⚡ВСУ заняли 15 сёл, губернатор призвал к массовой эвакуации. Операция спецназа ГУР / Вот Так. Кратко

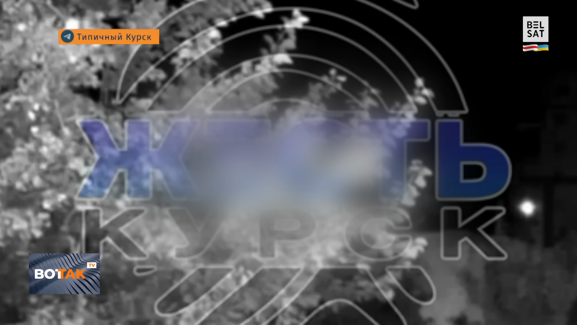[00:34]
Ночью множество взрывов слышали жители одного из городов области – Курчатова. По крайней мере, об этом пишут местные паблики и публикуют видео, снятое наружными камерами наблюдения.